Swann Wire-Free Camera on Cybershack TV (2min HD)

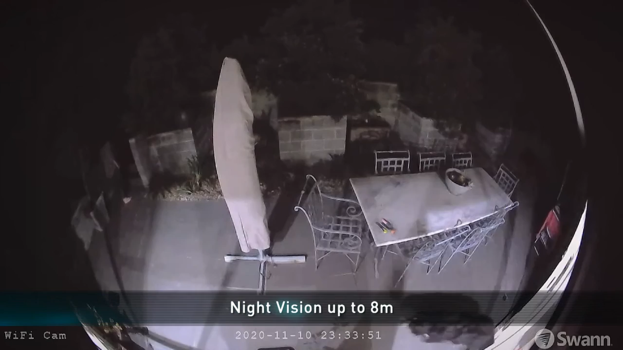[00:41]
Night vision kicks in automatically so you're safe at night as the infrared lights can illuminate items up to eight meters away.